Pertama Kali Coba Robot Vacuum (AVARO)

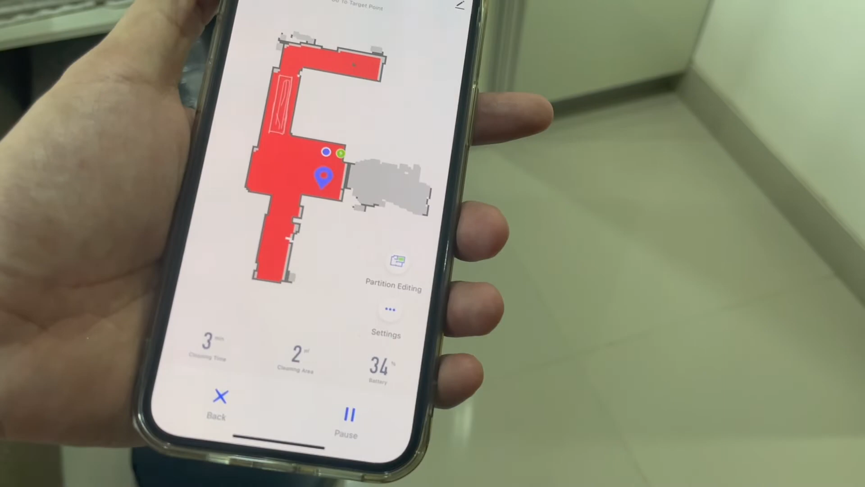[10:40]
Nah, si robot ini bakal jalan ke area sana. Kita nih, area sana.
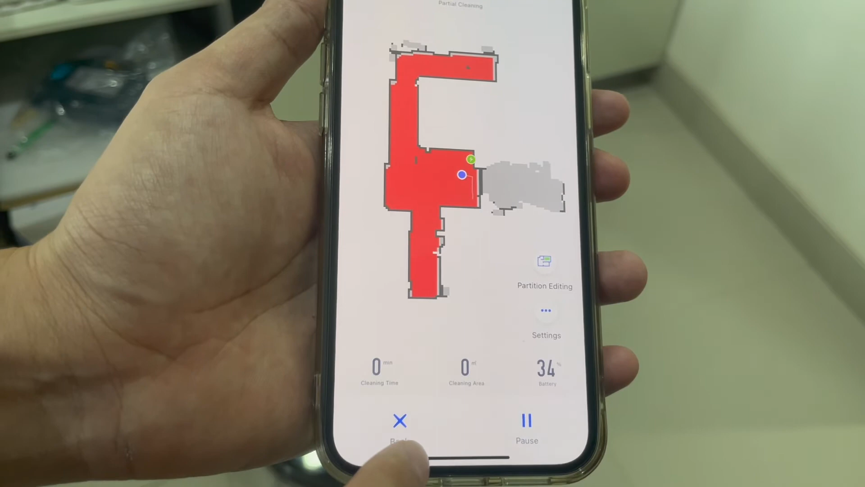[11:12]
Kita back aja ya. Oke, back. Cleaning tuh. Tuh, kita suruh pulang. Nih.
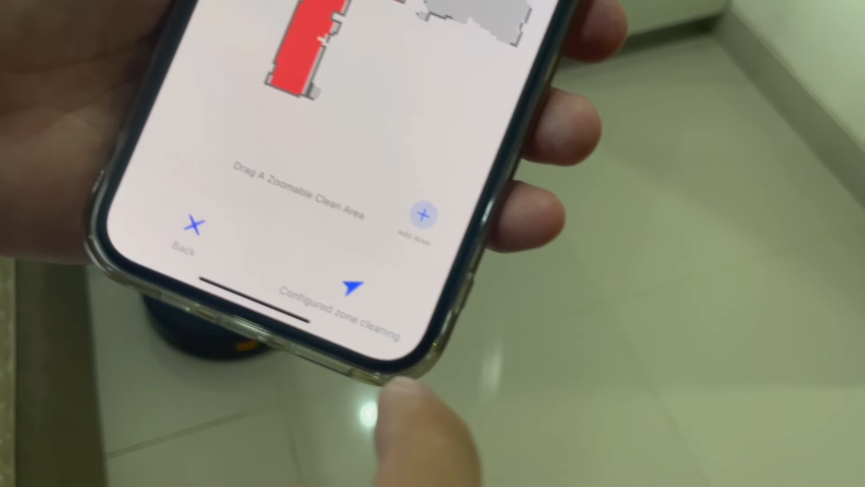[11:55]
Jadi ini partition editing. Nah ini kita
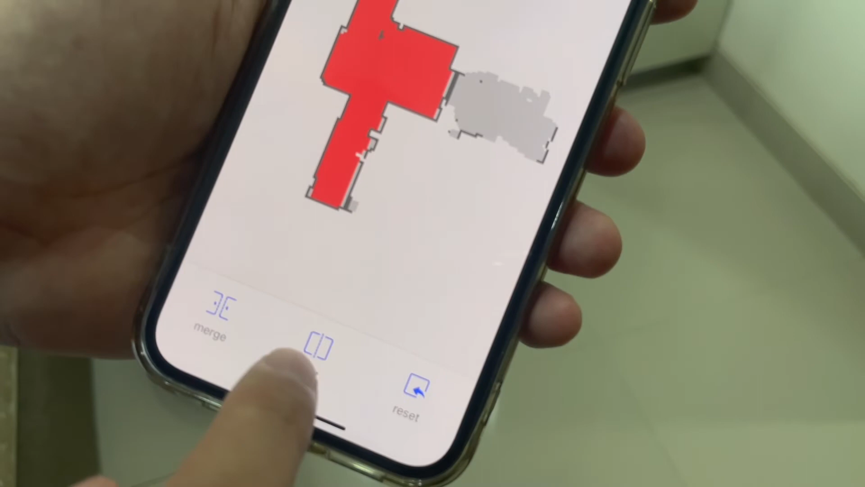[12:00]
berikan zona ya. Jadi misal ini zona ruangan ini zona pertama. Ini
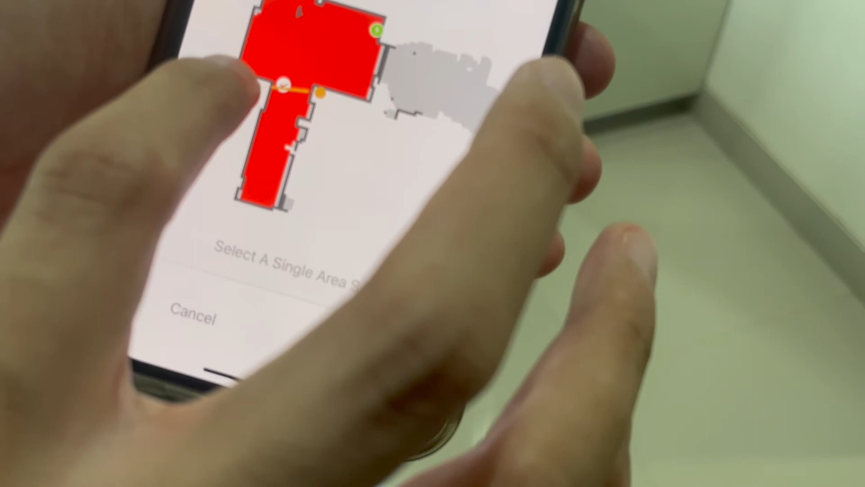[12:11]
speed. Nah ini kan warnanya jadi beda, hijau sama kuning.
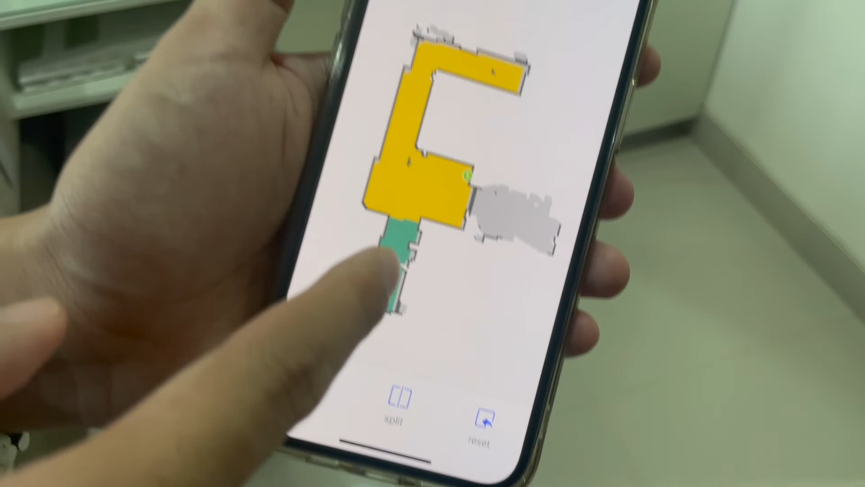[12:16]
Kemudian ini, nah setelah kita pilih partisi,
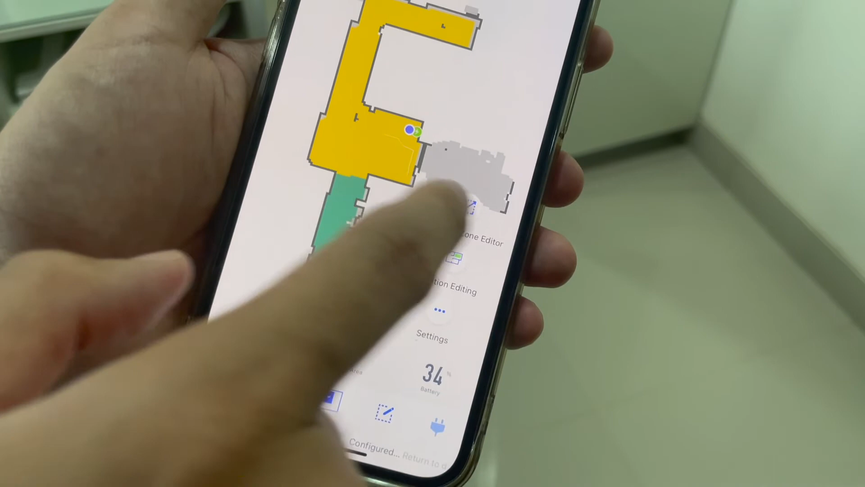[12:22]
kita atur partisi, kita bisa pilih juga mau bersihin zona yang mana, yang hijau atau yang kuning atau keduanya.